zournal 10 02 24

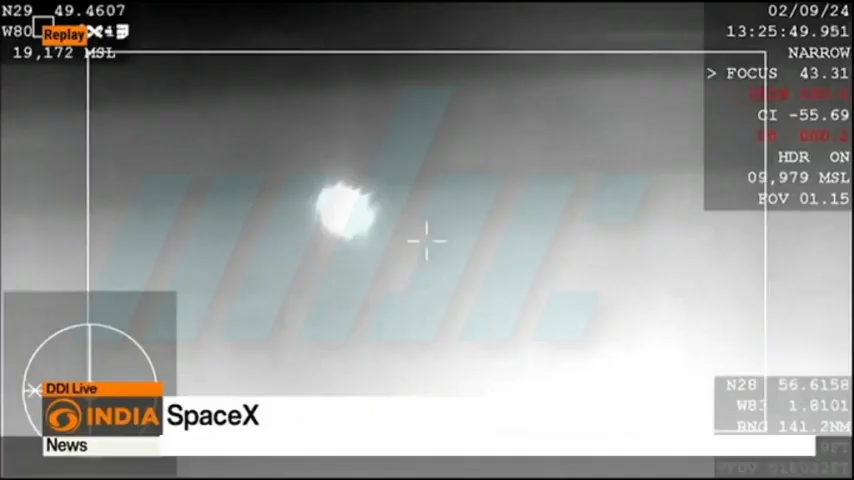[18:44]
mission qui s'est lancée le mois dernier depuis Kennedy Space Center,
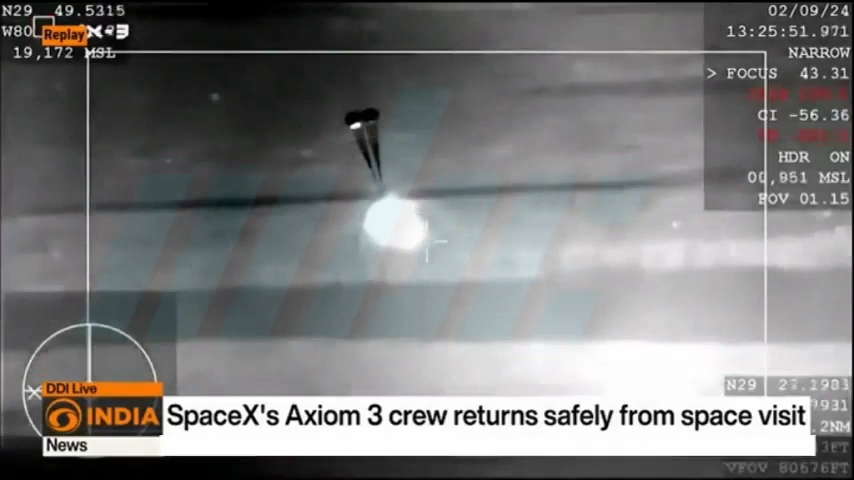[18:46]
fin retourne sur la Terre, lors la côte de la place d'Etona,